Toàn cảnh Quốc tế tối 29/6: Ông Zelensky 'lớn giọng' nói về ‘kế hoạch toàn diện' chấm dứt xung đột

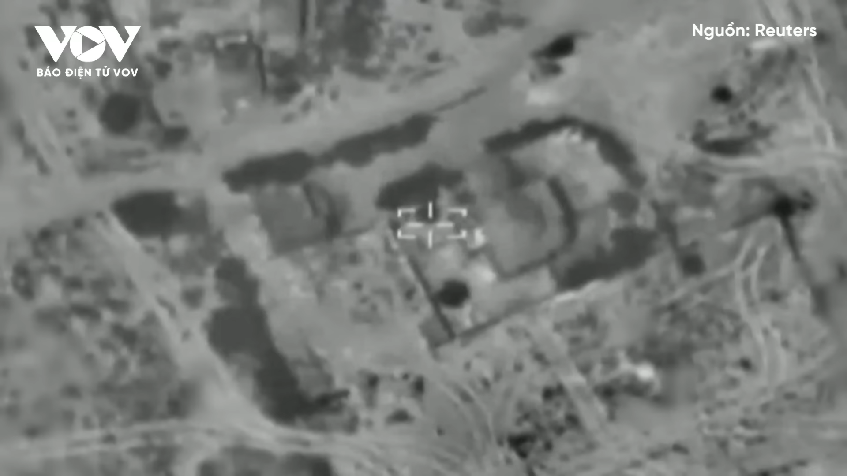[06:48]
Tất cả các cuộc tấn công của Hezbollah không gây ra bất kỳ thương vong nào và quân
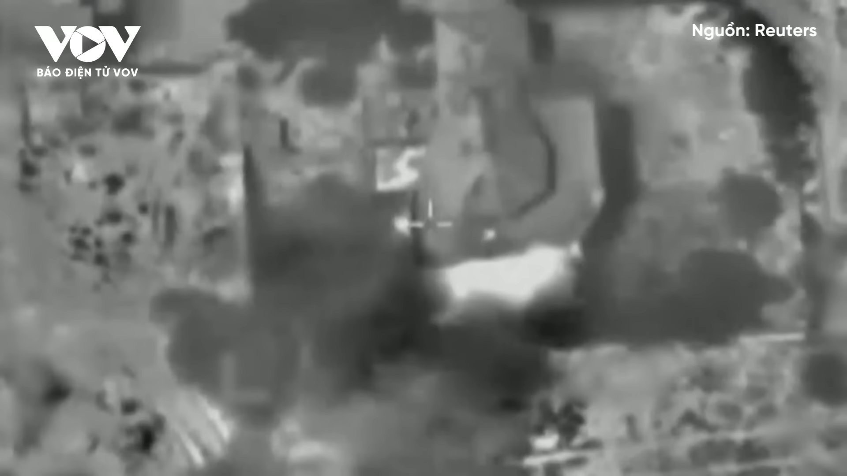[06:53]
đội Israel đã đáp trả bằng nhiều cuộc không kích và pháo kích vào các địa điểm khởi phát của các cuộc tấn công,